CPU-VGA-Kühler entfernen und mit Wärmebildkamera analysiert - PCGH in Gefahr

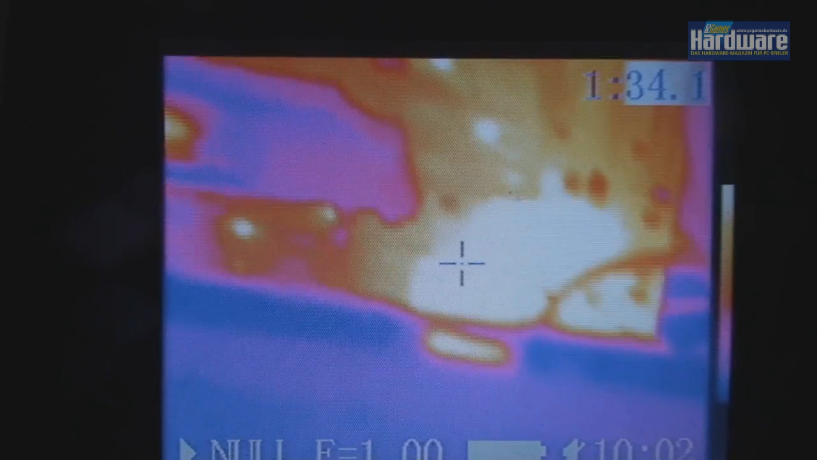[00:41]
Besonders heiß wird der Mainboard-Chipsatz mit ca. 52 Grad Celsius.
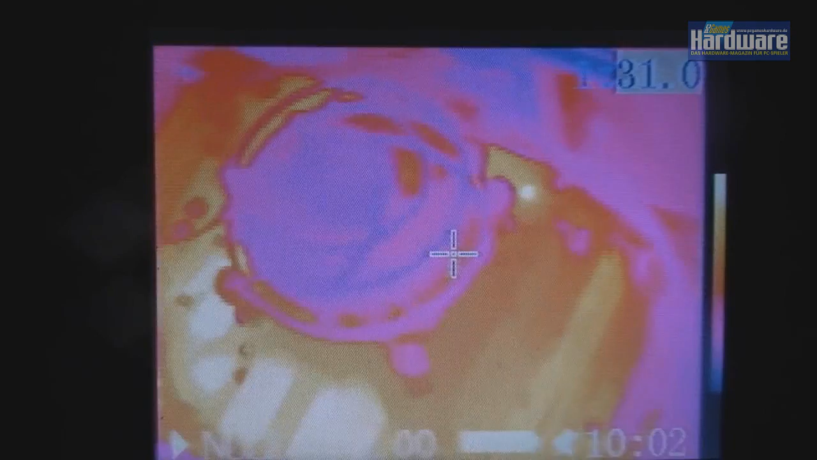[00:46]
Zu den verbauten Komponenten gehört u.a.
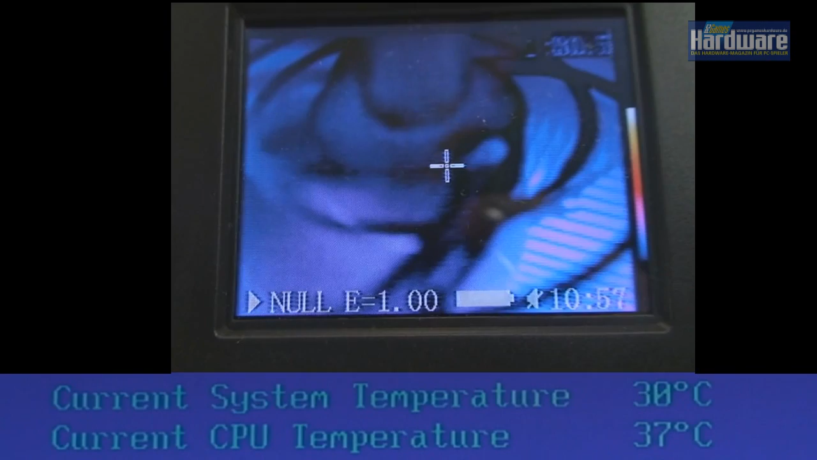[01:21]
Hier sehen Sie, wie der CPU-Kühler im laufenden Betrieb entfernt wird.
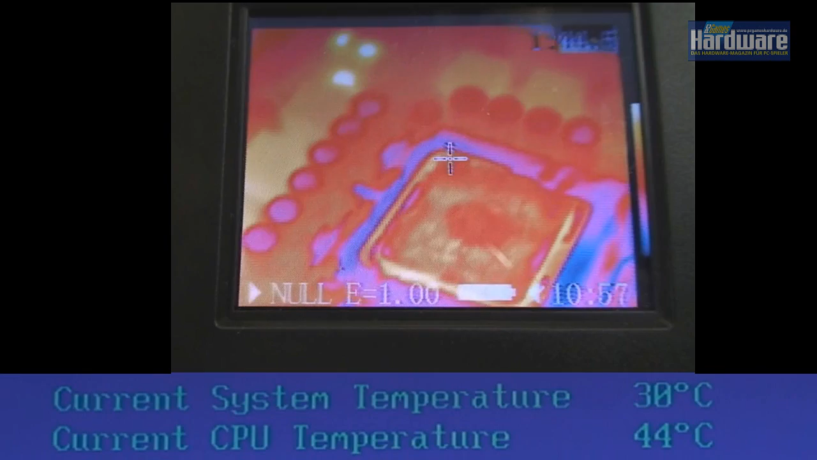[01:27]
Die Temperatur steigt rasant an und nach wenigen Sekunden schaltet sich der Prozessor ab und der Bildschirm bleibt schwarz.
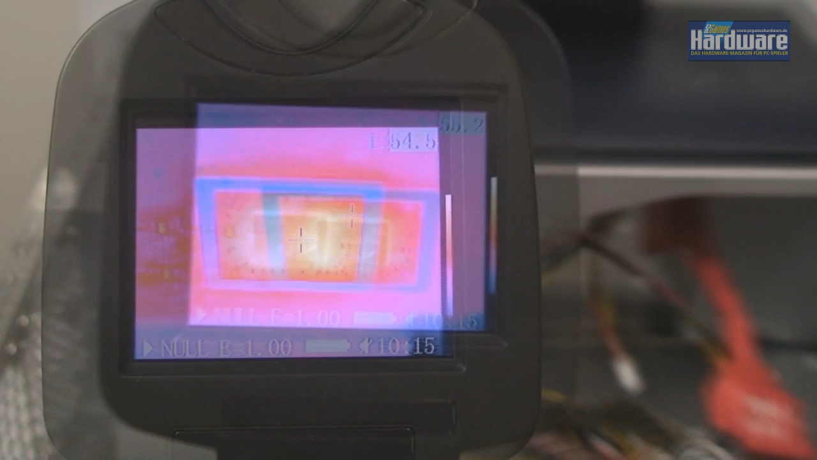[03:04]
Um die 61 Grad Celsius misst unsere Wärmebildkamera direkt auf den Chip.
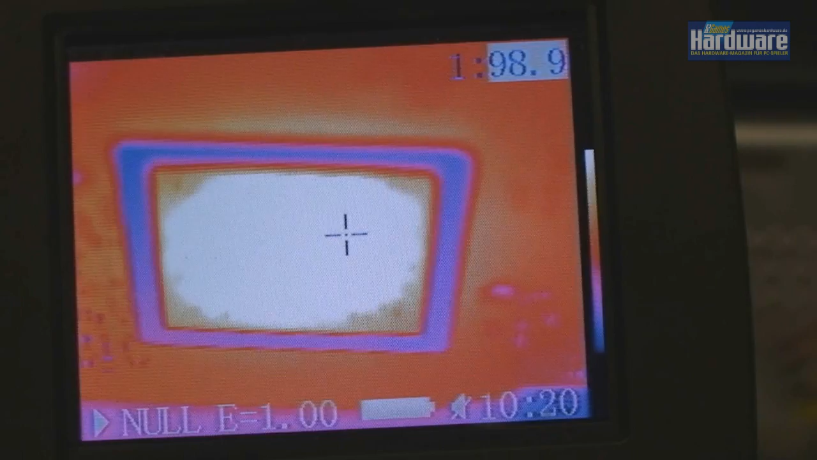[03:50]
Die 100 Grad Marke wird schon nach wenigen Sekunden überschütten.
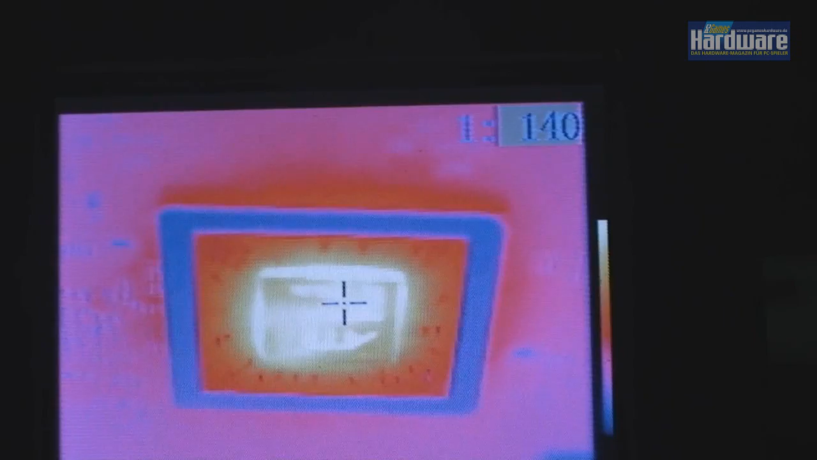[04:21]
Die Denkliche sind inzwischen 140 Grad Celsius. Das ATI-Tool zeigt kurz vor dem Absturz nur 128 Grad Celsius.